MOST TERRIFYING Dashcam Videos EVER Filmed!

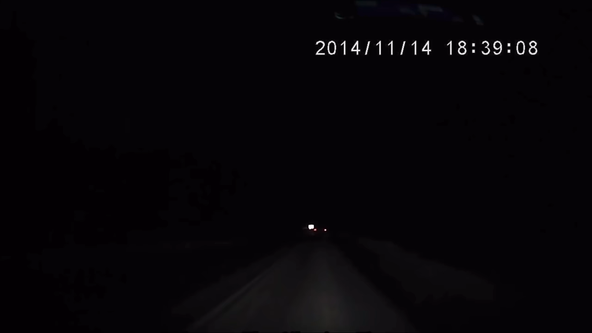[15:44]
their dashcam captures a truly mysterious phenomenon. At around 6:30 p.m., the car steadily moves along the snow-covered lane, surrounded by trees. Suddenly, an immense and radiant flash can be seen in the entire night sky, starting as a faint orange glow and intensifying into a brilliant yellow before gradually disappearing.